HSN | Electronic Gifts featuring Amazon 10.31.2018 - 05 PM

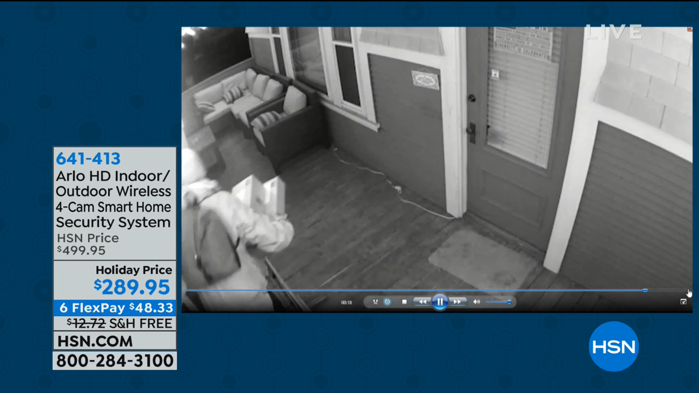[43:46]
Right. And there's your package. Maybe somebody took your package. Speaking of packages, that's a big deal right now.
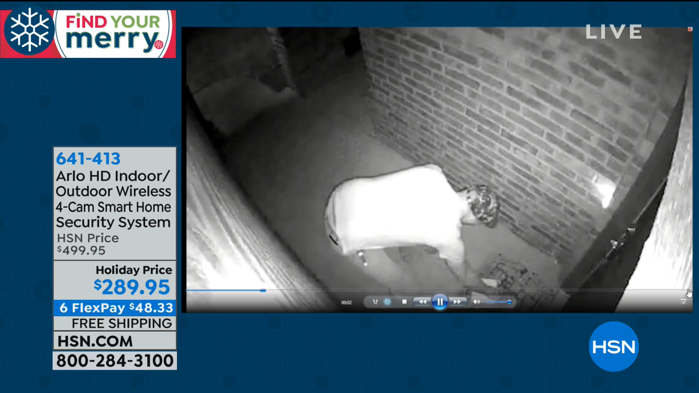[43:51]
You see it on the news and these are real videos right here. And every single one of these people were caught.
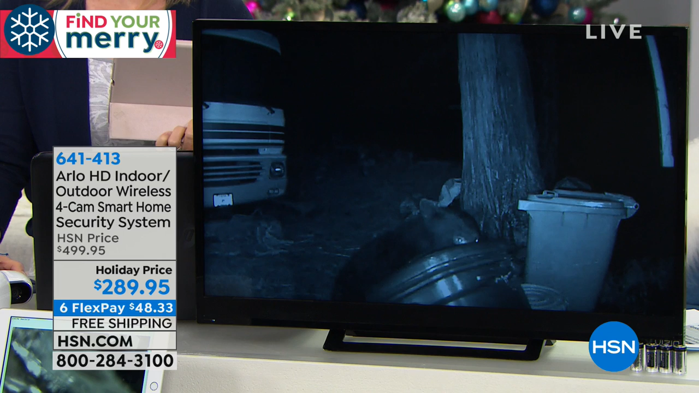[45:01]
Some of them are like, wait a minute, that's a bear. Right. Cougar. Yeah.
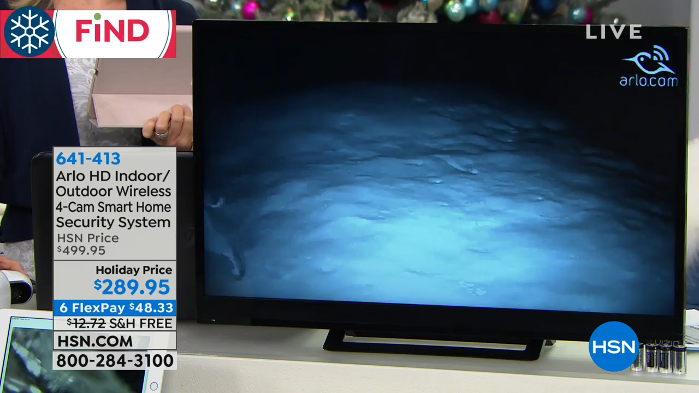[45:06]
But think about if you're inside and you hear a noise outside, you know, and you don't want to go out there, you can actually just go to your phone and see what's happening out there with that infrared night vision.
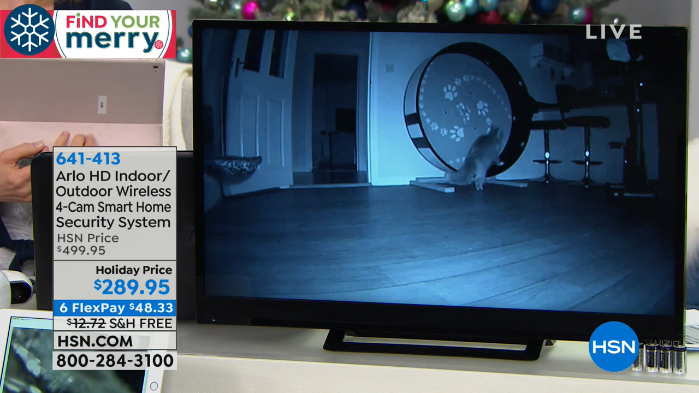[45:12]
Watch your pets. You can watch your pets at night. The black and white is at night. This little dog right here stole the Girl Scout cookies and they caught it.
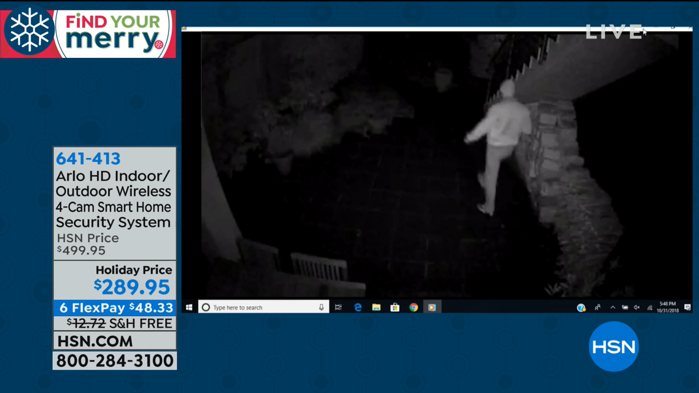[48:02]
But now you've got the images, the pictures, you've got what's happening so you can show police and they can help. Yes.
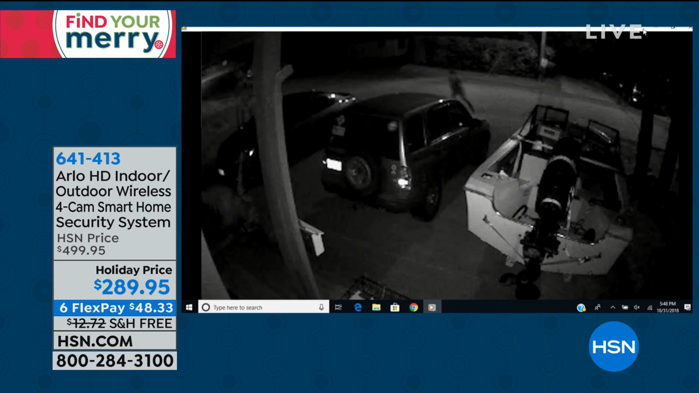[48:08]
And the police want these videos, by the way, what you're looking at are real videos.
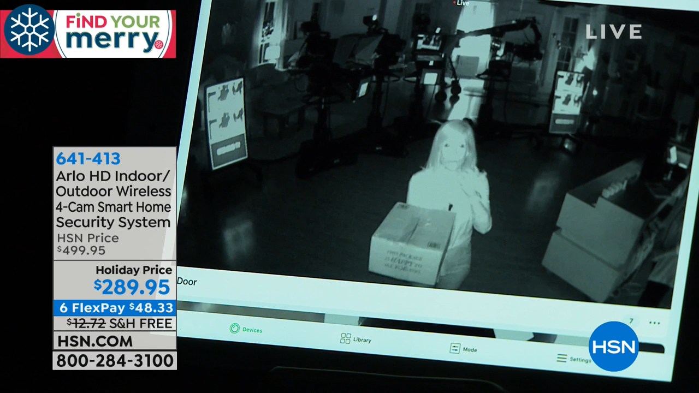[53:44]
these little red lights click on and that's the infrared night vision and it lights it up. It illuminates the area. That's amazing. It really is. It almost like highlights the person you can even read. I brought a package. You can read the HSN package right here. Maybe somebody has a tattoo or a logo. And then the thing is maybe you're inside and you look out your window and you can't say anything. Arlo sees and Arlo starts to record. So you can take that night vision clipping and give it to the police.